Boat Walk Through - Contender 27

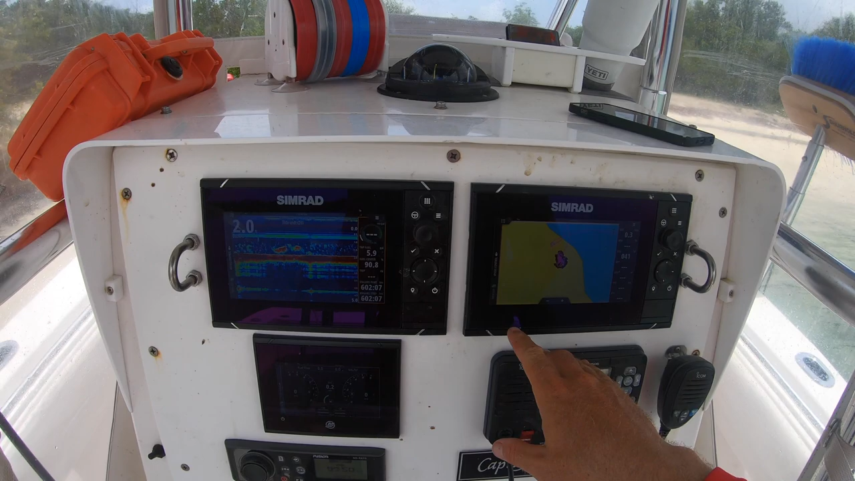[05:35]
I have two simrads uh seven inch evo 3s I wanted I kind of thought about going one big screen I
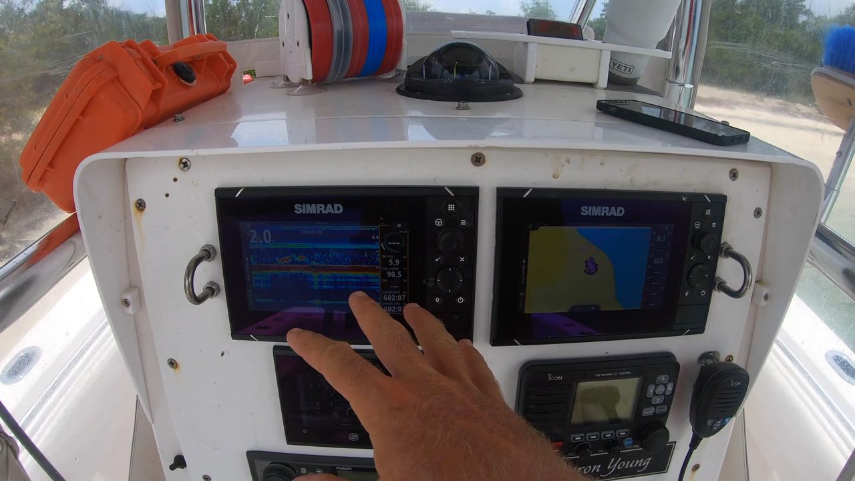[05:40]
like having two um for the reliability one goes out god forbid something happens they both do all the functions um this is my digital gauges for the mercury's